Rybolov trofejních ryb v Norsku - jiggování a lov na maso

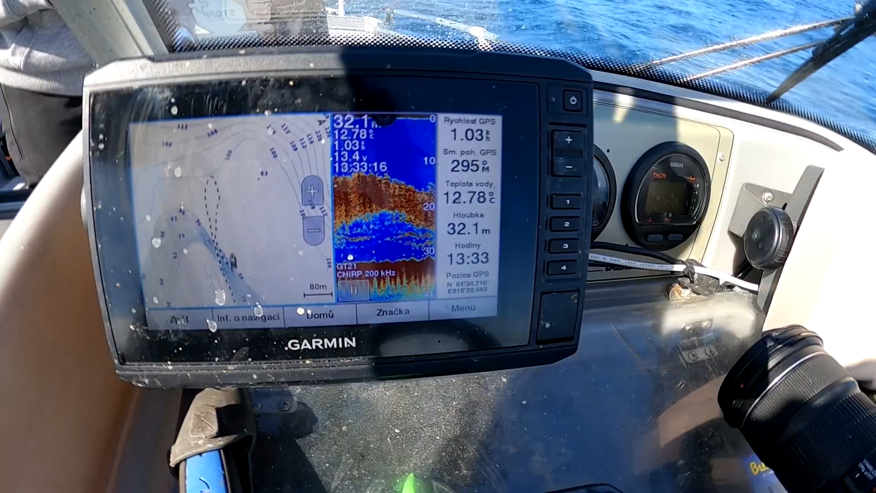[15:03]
On screen: depth 32.1 m
A sem tam, když se kouknete na sonar, a povytáhnete tu nástrahu,